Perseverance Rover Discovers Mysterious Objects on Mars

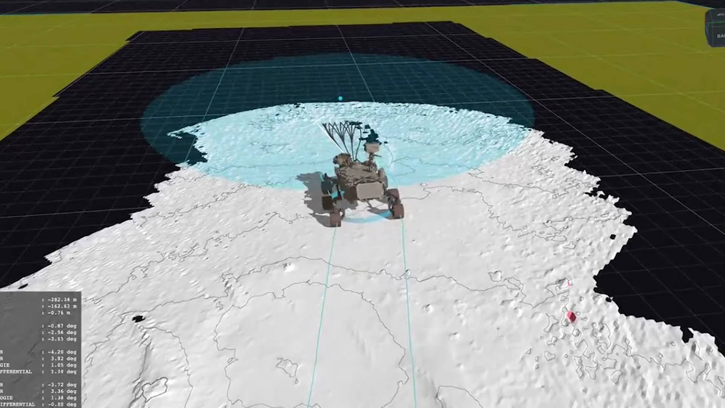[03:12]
a self-driving software, to find its path along rocks and obstacles.